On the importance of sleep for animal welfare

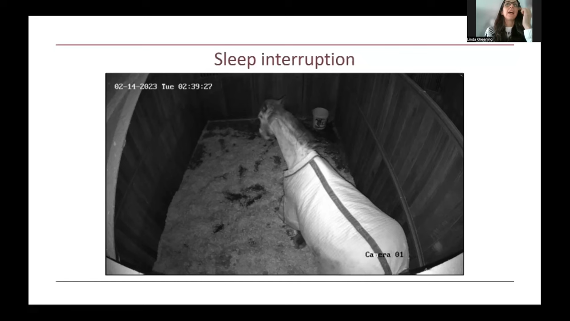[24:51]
this stretching and he's readjusting his position and he's having a little think about world in general and as he readjusts himself there's one eye blink and then he's back asleep again and we talk about that we describe that as a good example of a sleep interruption okay